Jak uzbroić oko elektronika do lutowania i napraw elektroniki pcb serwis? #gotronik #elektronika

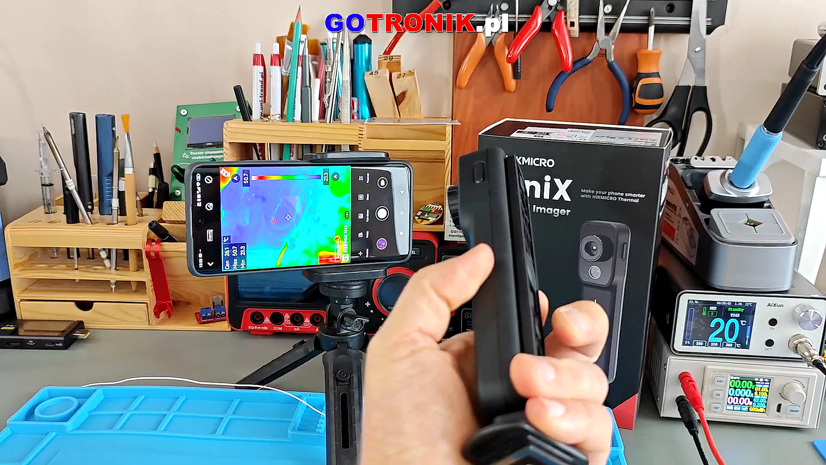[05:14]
Kamera HIK mikro mini X, która jest autonomiczną kamerą z budowanym akumulatorem, ma oczywiście swój obiektyw i ten obraz jest przesyłany bezprzewodowo na urządzenia z Androidem.